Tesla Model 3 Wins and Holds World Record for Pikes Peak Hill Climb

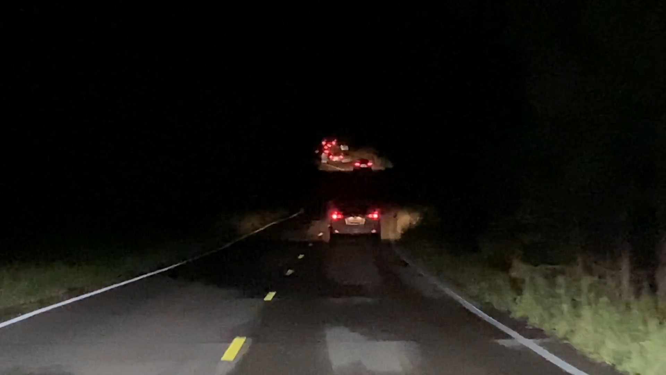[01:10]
everybody was waiting at the gate and i let us through and you can see the line of cars now heading up the mountain most of them are team a lot of media car in front of us is krdo the radio station well it's true no kidding look at this